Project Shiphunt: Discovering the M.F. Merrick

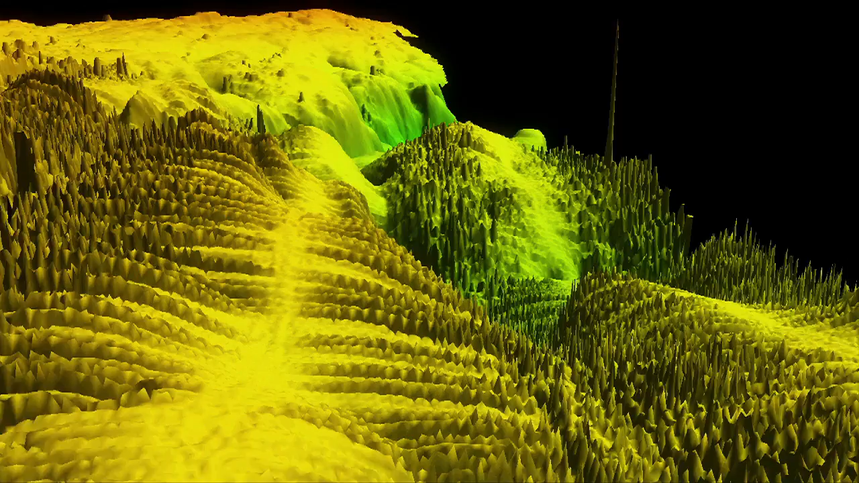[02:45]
We're actually going back and forth, painting the actual sea floor with sound.
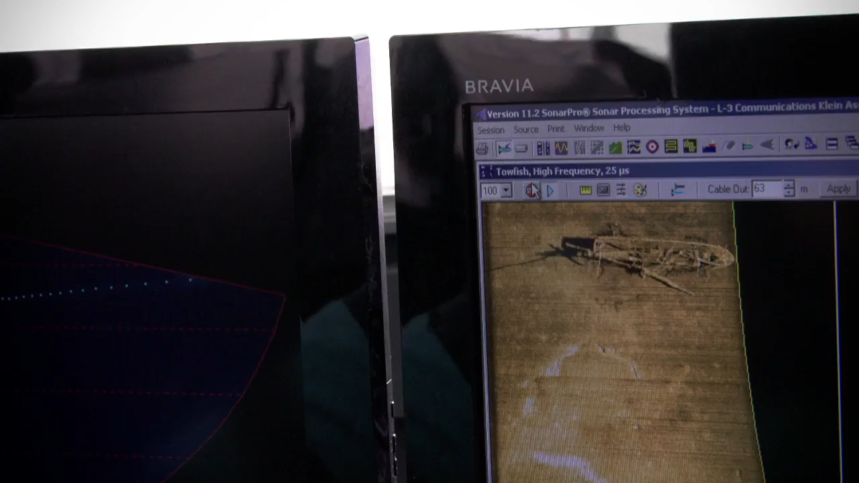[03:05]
That is a ship. Oh, my goodness. It was clear.